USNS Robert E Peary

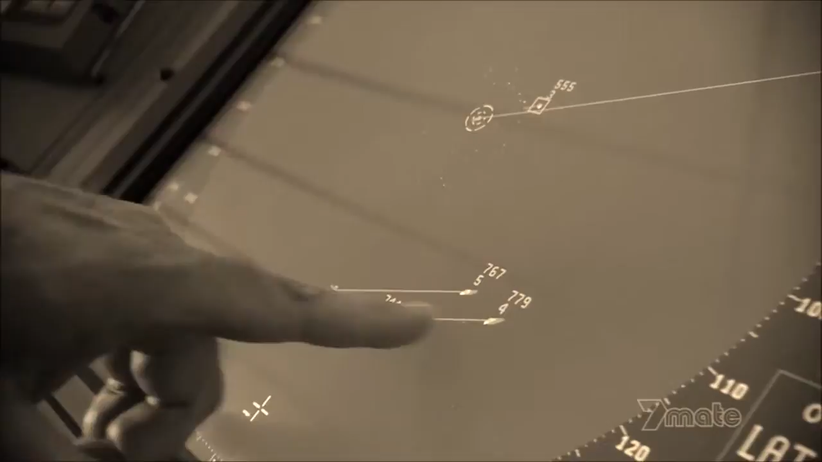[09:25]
What you see down here are the commercial traffic transiting the transit lanes south of us.
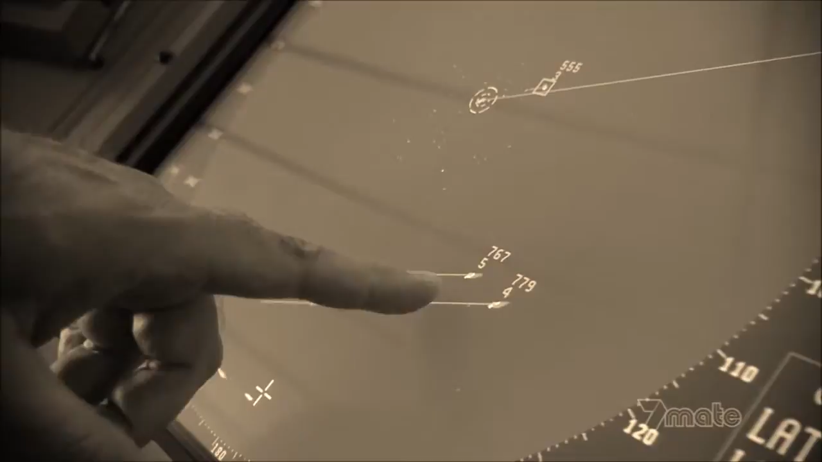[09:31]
Piracy primarily takes place in this area.